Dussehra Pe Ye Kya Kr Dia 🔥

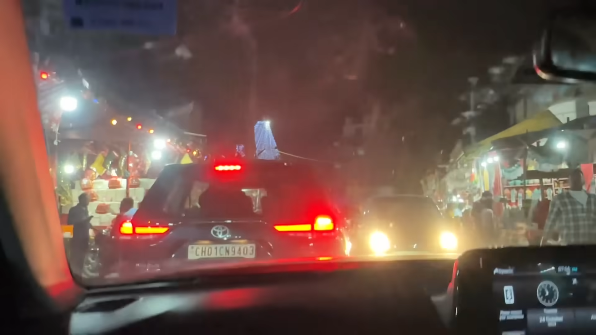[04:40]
कई महीने बाद सेक्टर 5 की मार्केट में आया था, मोमोज वाले में भीड़ तो देख लो, मेला लगा पड़ा, सिस्टम है।